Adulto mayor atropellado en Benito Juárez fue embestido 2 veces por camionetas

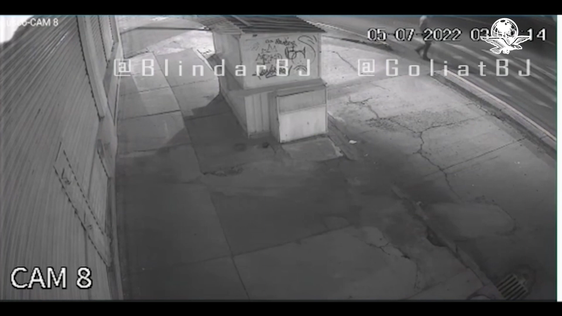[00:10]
En videos registrados por cámaras de blindar Benito Juárez, se muestra cómo una camioneta roja en vista a la víctima y minutos después otra de color gris hace lo mismo.